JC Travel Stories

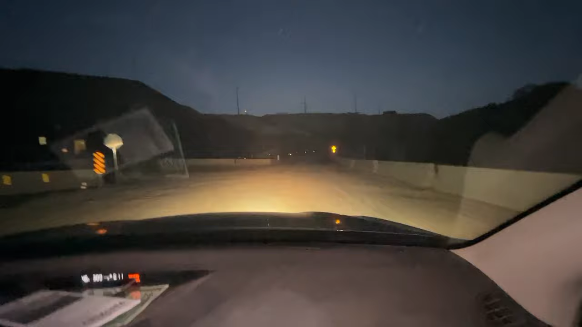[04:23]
And we're now going down Harshaw, towards Harshaw Road. And here we're going to go close to the American Mine. What do they mine here? Is it copper? Copper, manganese, and zinc. That's what they get out of this mine. Try your, uh... your, uh... bright light.